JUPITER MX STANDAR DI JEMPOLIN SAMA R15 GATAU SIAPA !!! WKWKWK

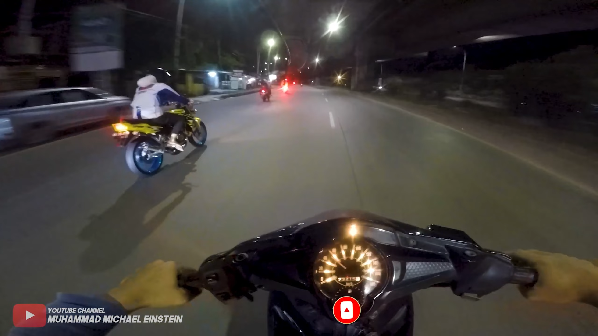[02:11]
Cabut ya. Dan kita pulang ke rumah. Bismillahirrahmanirrahim ya.
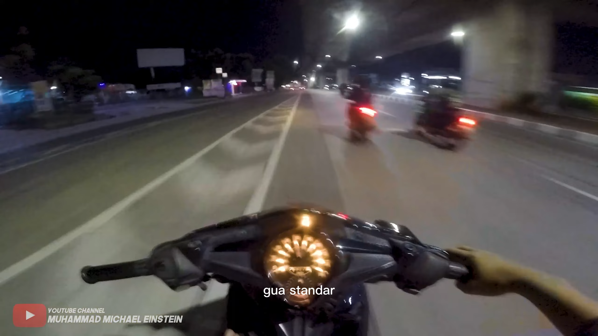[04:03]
Dijempolin ya, kan gue standar. Kocak anjir, gue standar itu cepet 50 anjing.
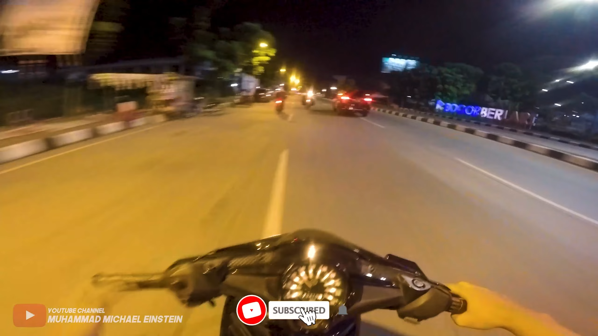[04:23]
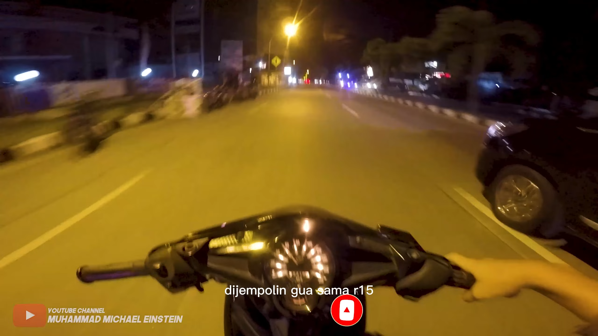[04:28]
Dijempolin gue sama R15. Jelas-jelas motor gue standar. Dia cepet 50. Udah itu apa ya namanya, Kenalpotnya bebasan gitu.
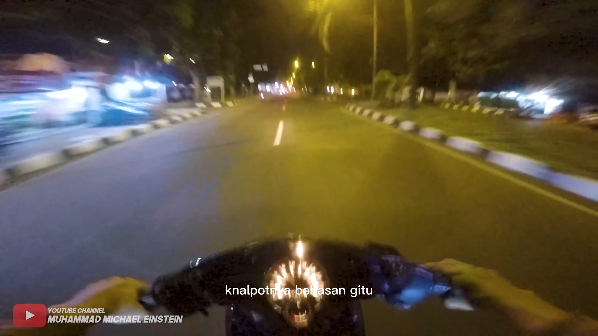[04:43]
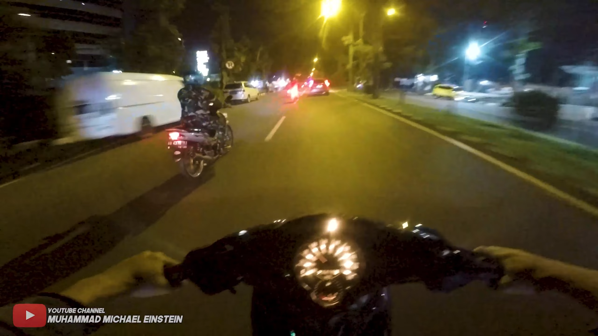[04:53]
Wih, VCR-nya mantep anjay. Punya call polisi. Gila mulus boy, pakai RCV lagi velgnya.
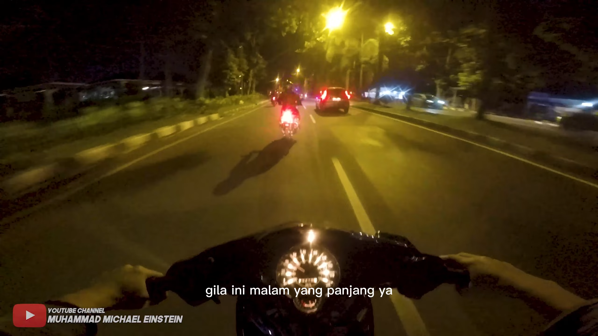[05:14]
Gila ini malam yang panjang ya. Ini gua ngevlog loh dari Pekansari, udah nyampe Bogor kota aja nih. Gila gak?
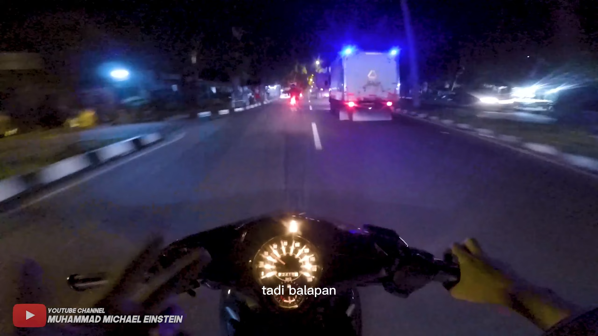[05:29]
Tadi balapan, sebenernya gak balapan sih, tadi gue lagi ngetes ya MX, tiba-tiba disusul sama R15.
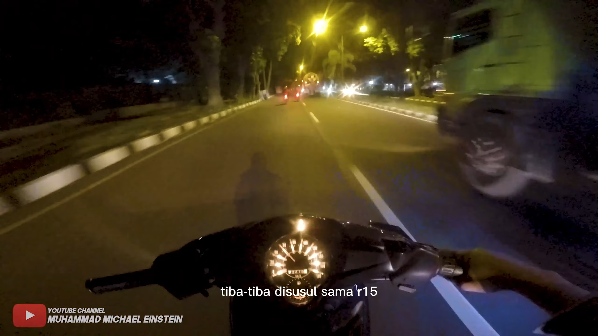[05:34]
Udah itu ini ada VCR ganteng punya Pak ini, Pak TNI. Mantap anjir, VCR-nya mulus, suaranya juga gurih. Bahaya nih orang bakar-bakar malam-malam.